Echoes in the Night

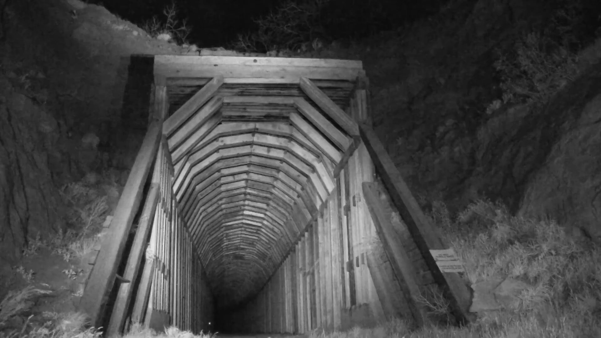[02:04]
Bats roost in a variety of places, man-made structures, crevices, and in foliage.